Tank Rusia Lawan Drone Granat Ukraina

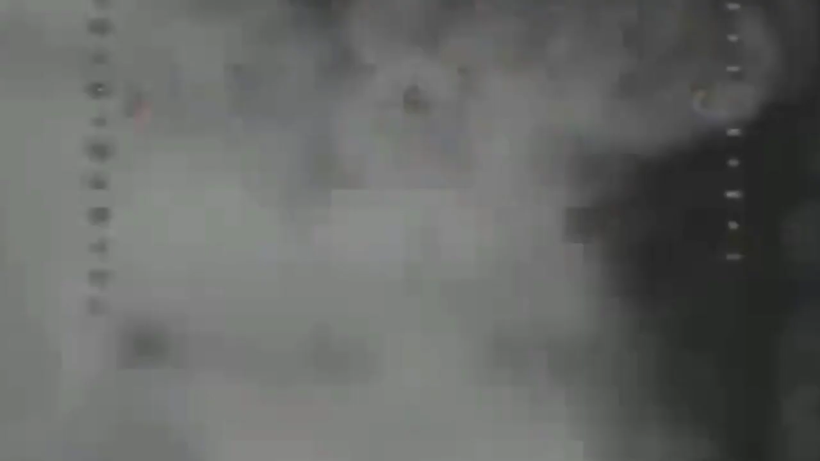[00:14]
Rusia yang dilakukan oleh pasukan Ukraina menyebabkan kerusakan parah pada tank Rusia.
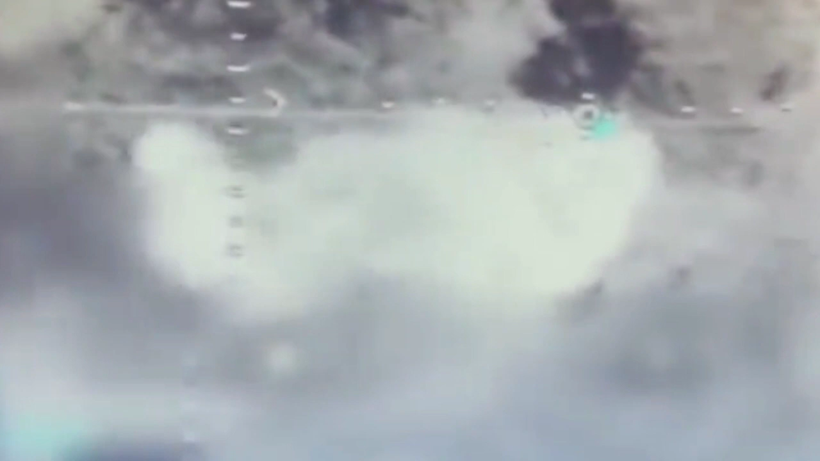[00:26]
Di video dokumentasi ini,
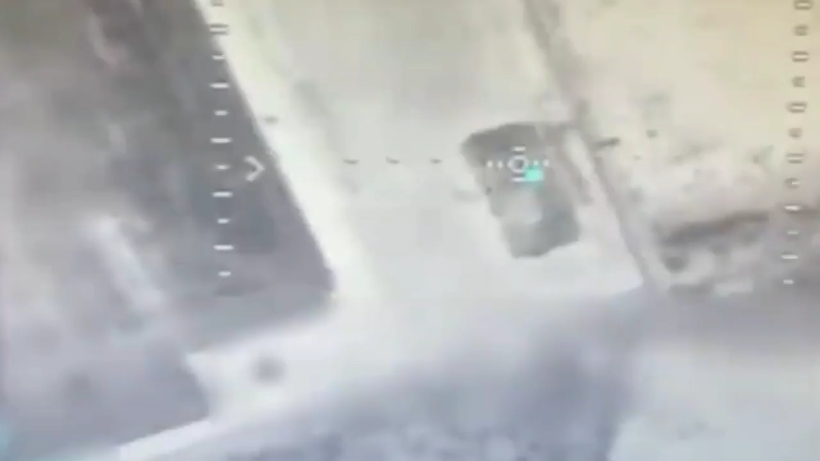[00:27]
kita bisa melihat bagaimana drone Ukraina menjatuhkan bom granat lewat udara.
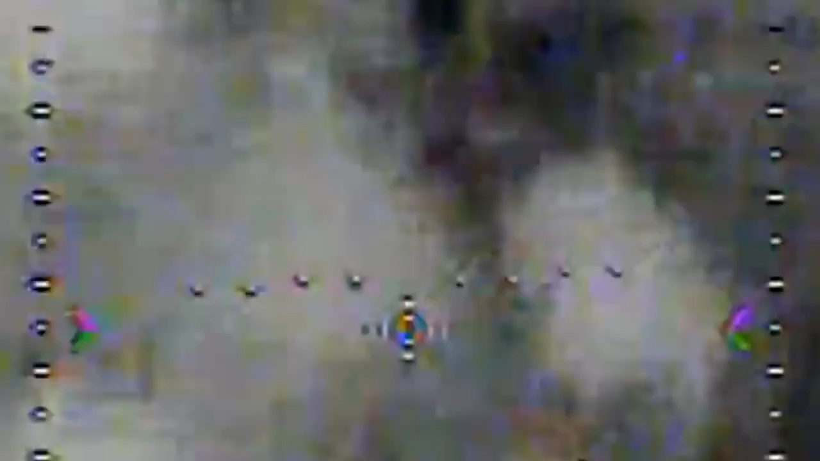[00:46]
Drone yang menjatuhkan bom granat tersebut menyebabkan
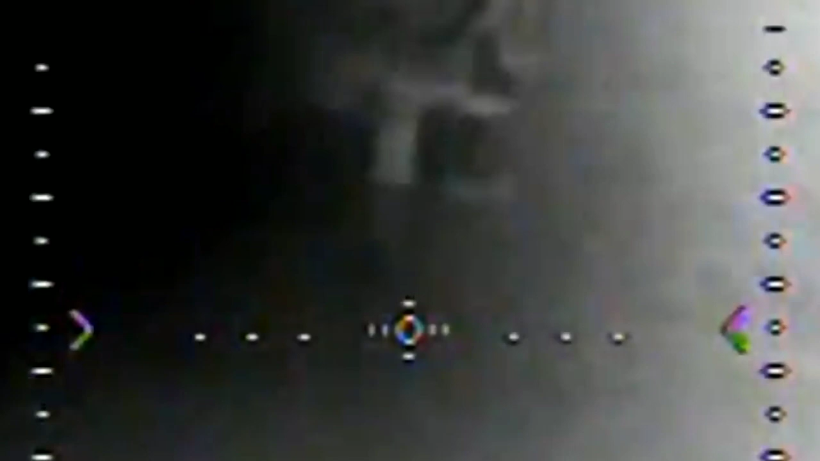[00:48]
ledakan besar dan menghancurkan tank Rusia pada invasinya ke Ukraina.